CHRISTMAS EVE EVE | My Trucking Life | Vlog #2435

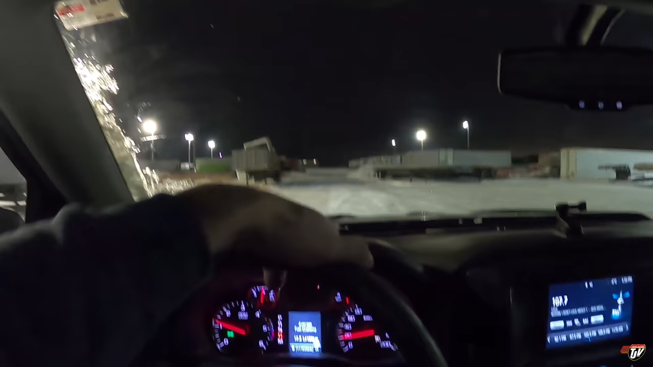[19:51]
We just had one more truck coming in yet. I don't know where he's at. He must be working late, but most people are gone already. And so am I. I've been asked in my comment section more than once about this icy lot that we always have here.